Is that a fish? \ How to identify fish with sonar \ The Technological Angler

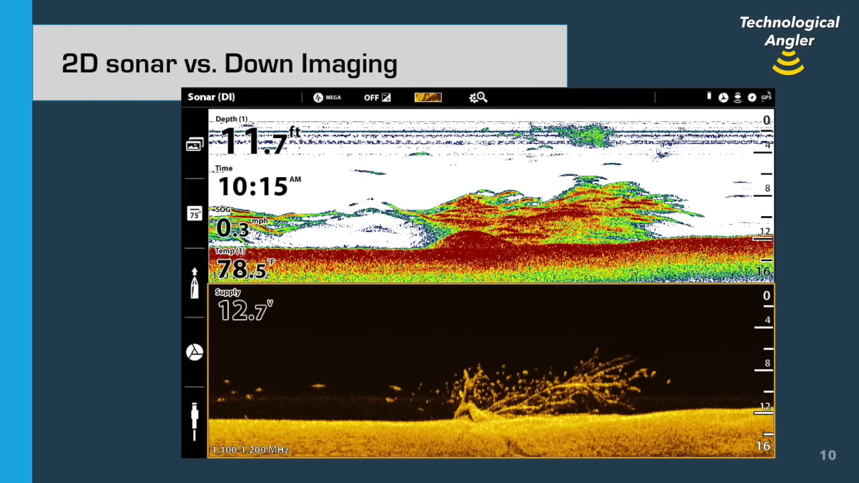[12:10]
On screen: depth 11.7 ft, water 78.5°F, speed 0.3 mph
Finding something like this with down imaging, and conclusively identifying it as a tree, is certainly waypoint worthy, and could be the beginning of a great summer fish fry. Before we leave the down imaging discussion, I wanted to show you an example of how down imaging can show us some things that are not a fish. If we again start on the top, with 2D sonar, we see three or four arch-like returns that almost scream walleyes. They're collected right at a subtle pivot point, where hard bottom coming in from the right meets softer bottom on the left.
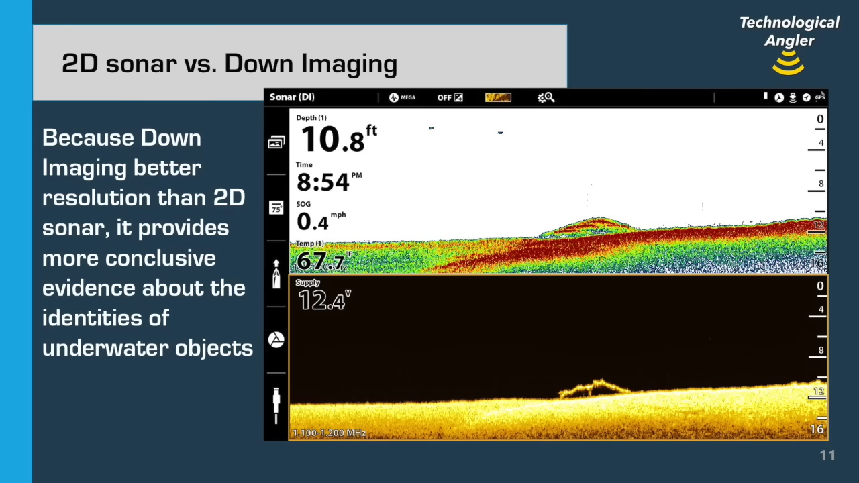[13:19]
On screen: depth 10.8 ft
but down imaging proves that there's no fish in the vicinity. Here, down imaging is both a mystery solver and a snag saver.
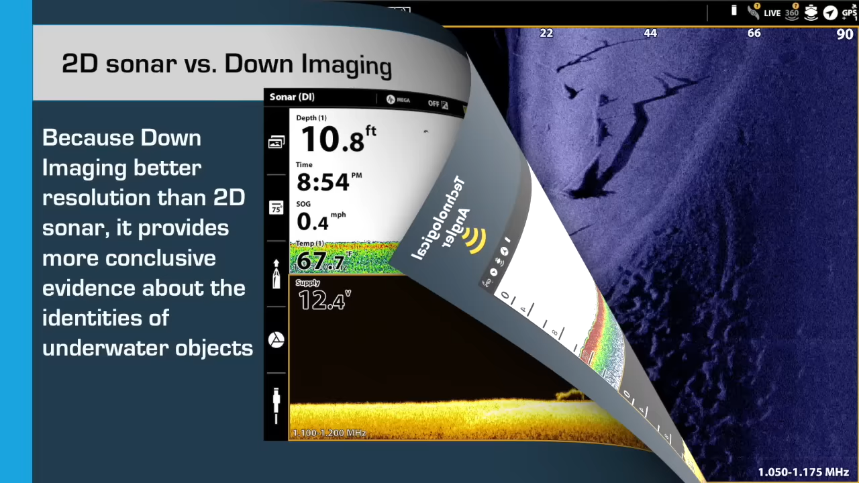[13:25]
On screen: depth 10.8 ft, speed 0.4 mph
Let's turn our attention now to side imaging, and in particular, Humminbird's mega side imaging, which is possibly the most important sonar tool in my entire arsenal.
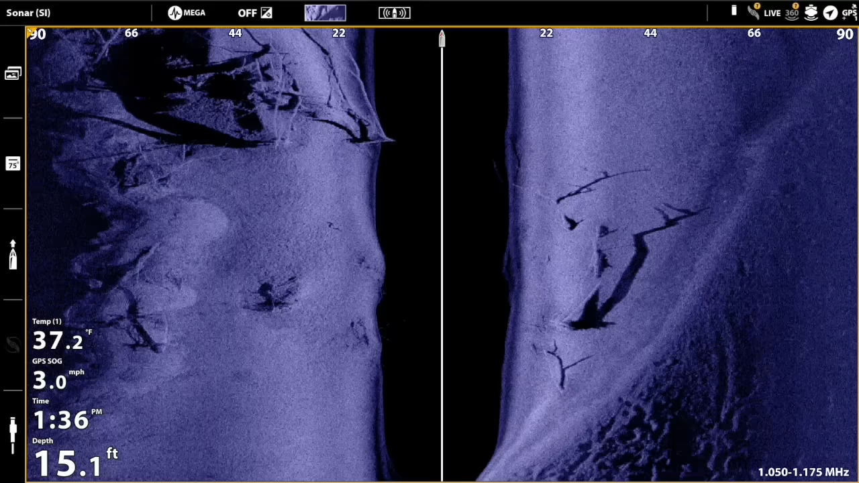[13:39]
On screen: depth 15.1 ft, water 37.2°F, speed 3.0 mph
Whether I'm breaking down a new body of water at an unfamiliar time, or visiting one of my favorite hotspots for an after-work adventure,
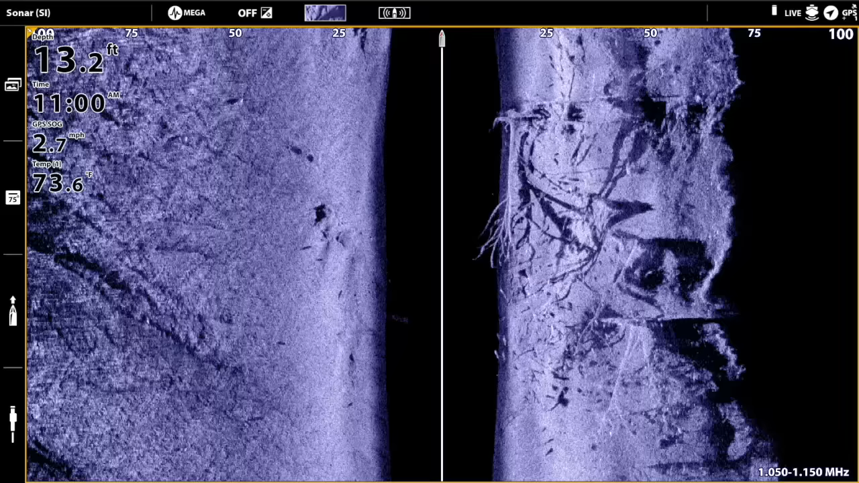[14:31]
On screen: depth 13.2 ft, water 73.6°F, speed 2.7 mph
picture-like images in your mega side imaging view.
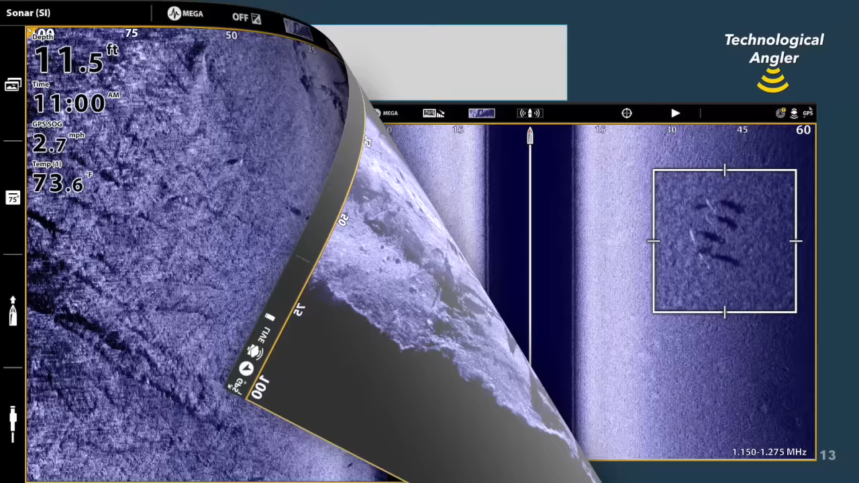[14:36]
When it comes to identifying fish with side imaging, we're really looking for two things. First, a bright spot, similar to what we saw in down imaging, which we'll call the primary sonar return. This bright spot is the fish. Under most circumstances, we'll also see a dark spot off to the side of the fish, opposite the center line of the side imaging view. This dark spot is the fish's sonar shadow,
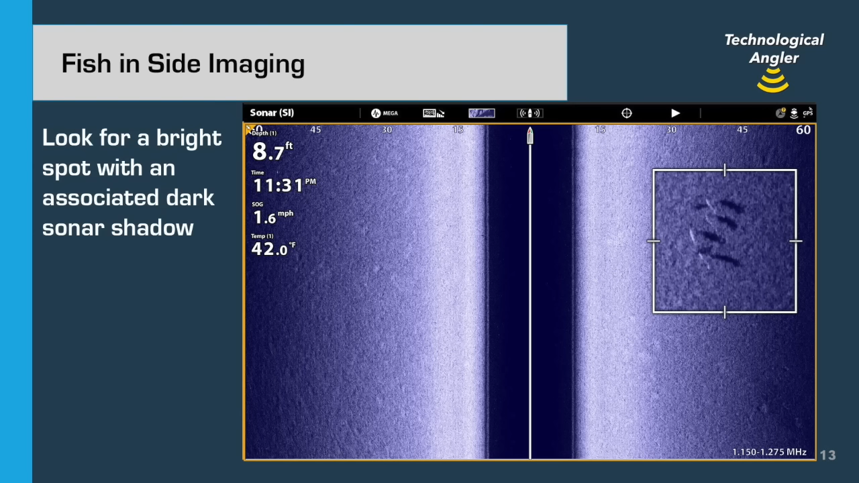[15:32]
if there is any separation between the two at all, then we are guaranteed 100% of the time to be looking at a fish. Here, in this zoom box, we see 5 dark sonar shadows and 4 bright spots. I would tally this as a school of 5 fish, even though the 5th bright spot is not super obvious.
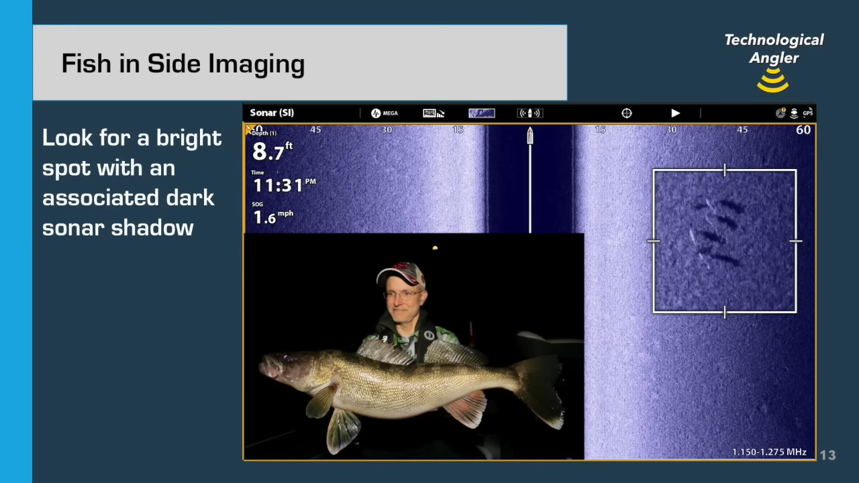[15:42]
On screen: depth 8.7 ft
And based on what we are catching at the time, I'd strongly suspect that this is a little wolf pack of fall walleyes.
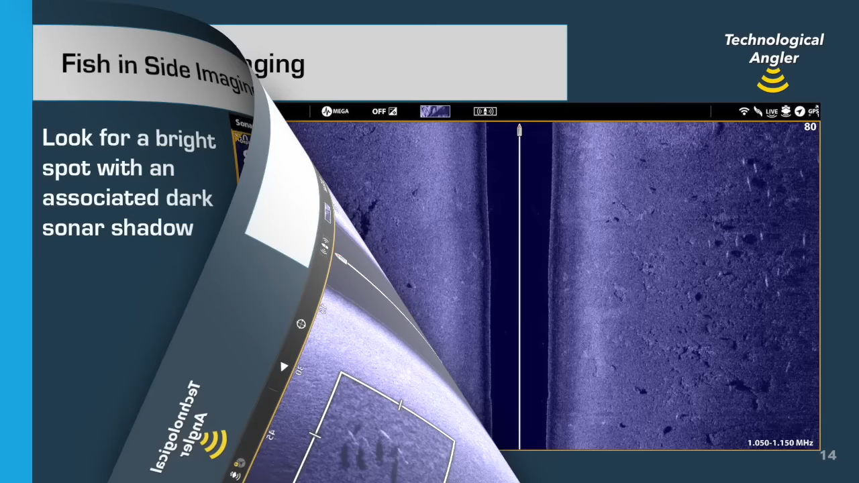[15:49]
Here's another mega side imaging screen capture that shows a bunch of cold water walleyes on the prowl. To the left of the center line, you should see 1 fish, a bright spot with an associated dark sonar shadow. On the right side, however, you should see a large number of fish, somewhere in the neighborhood of 15 or so, starting at 40 feet off to the right and extending to the edge of the current side imaging range of 80 feet.
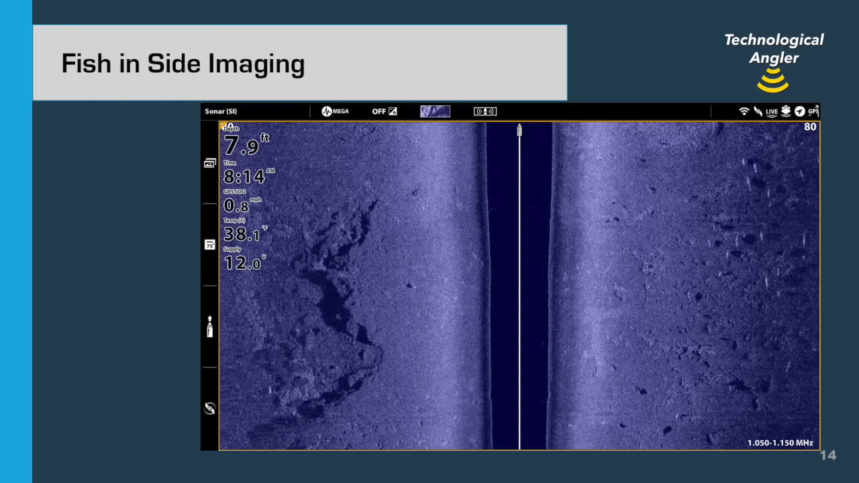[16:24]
On screen: depth 7.9 ft, water 38.1°F
When you hear people talking about hunting down fish with side imaging, this is what they're looking for. Large collections of bright primary sonar returns with dark sonar shadows.
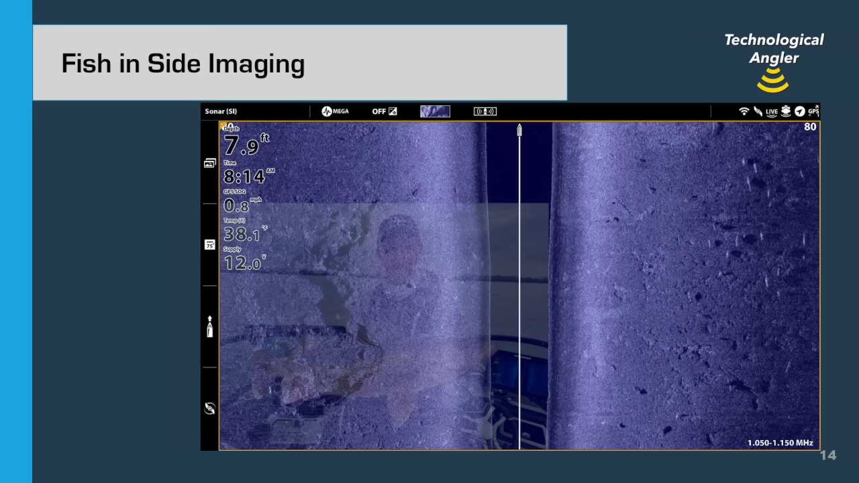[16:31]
On screen: depth 7.9 ft, water 38.1°F, speed 0.8 mph
And just like down imaging, the brighter the return and the darker the shadow, the bigger the fish.
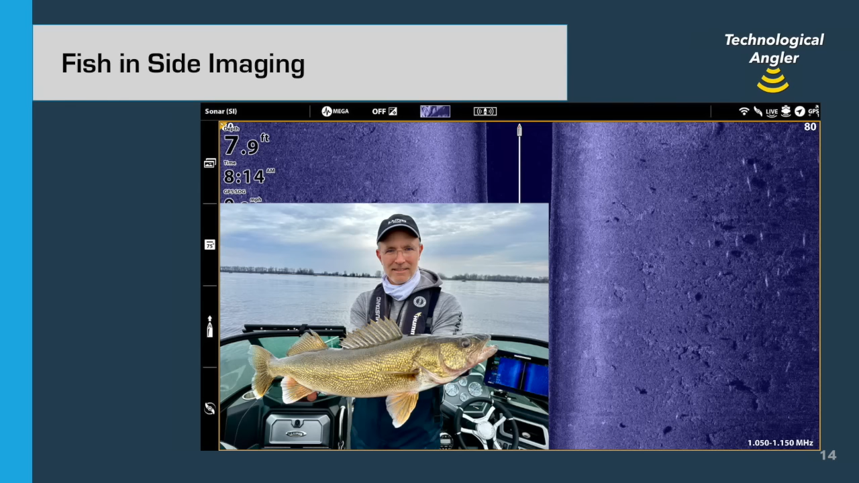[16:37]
On screen: depth 7.9 ft
Like this Green Bay Dirty 30.
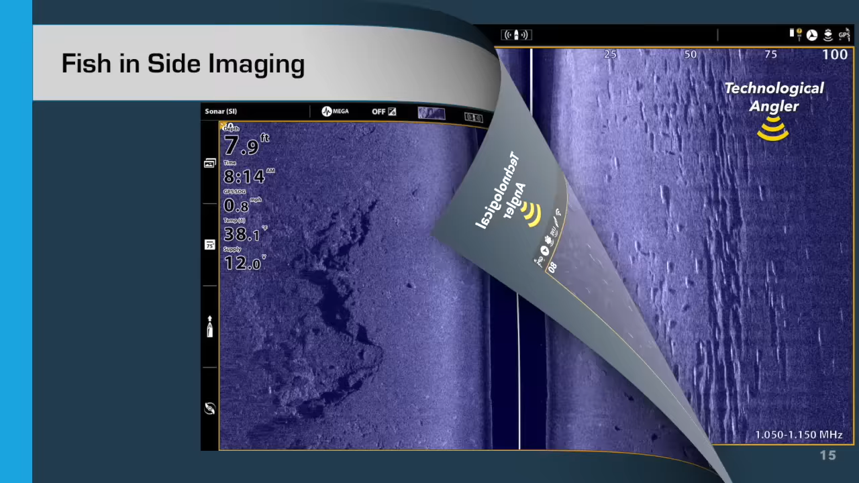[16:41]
On screen: depth 7.9 ft
One useful function of the sonar shadow is to help give you an idea of how close the fish is to the bottom. Look at the distance between the bright primary sonar return and the dark sonar shadow. If there is very little distance between these two, then the fish is close to the bottom. And as that distance increases, the fish will be moving higher and higher in the water column. Here's an example of a bunch of fish that are closely oriented to the bottom,
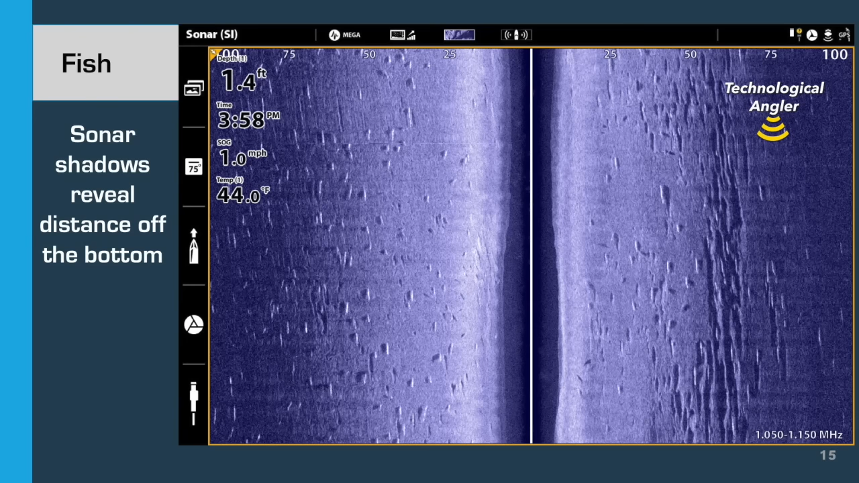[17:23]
On screen: depth 1.4 ft, water 44.0°F, speed 1.0 mph
with very small distances between their bright spots and their dark sonar shadows. This is what we see anytime we're chasing predator fish in current. Those fish will be close to the bottom, where the force of the current is reduced.
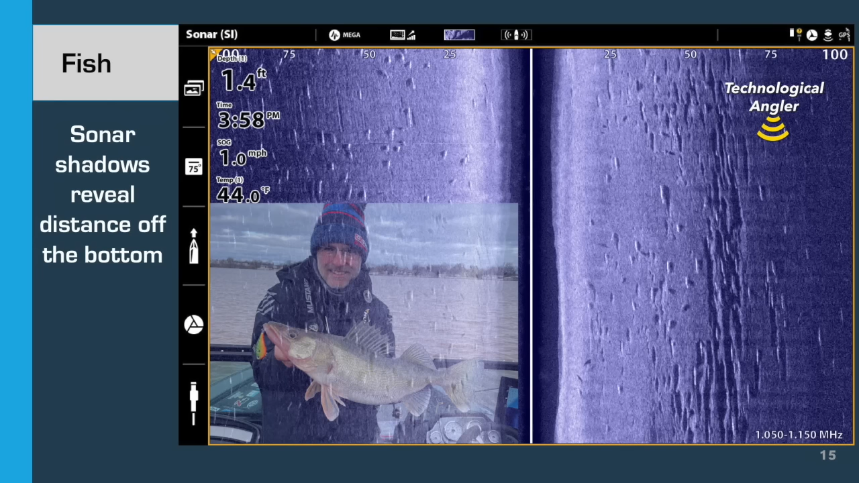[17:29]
On screen: depth 1.4 ft, water 44.0°F, speed 1.0 mph
These fish happen to be spring walleyes in the famous Fox River that empties into the Bay of Green Bay.
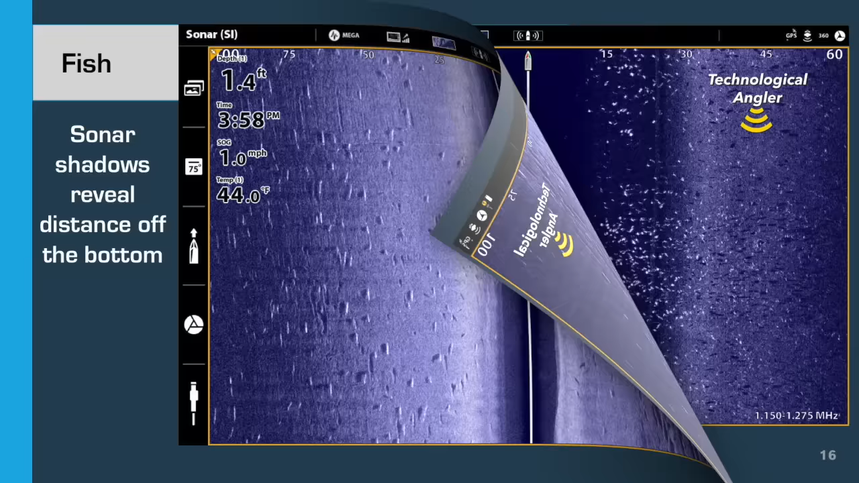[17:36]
On screen: depth 1.4 ft, water 44.0°F, speed 1.0 mph
Here's an example of a large number of fish that are suspended really throughout the entire water column. When that happens, you can expect to see a large distance between the fish's primary sonar return and its dark sonar shadow. Let's consider this big fish that is just off to the left side of the boat. Based on the position of that bright spot compared to the range scale, I'd guess that that fish is about 12 feet deep in about 24 feet of water, or about halfway down.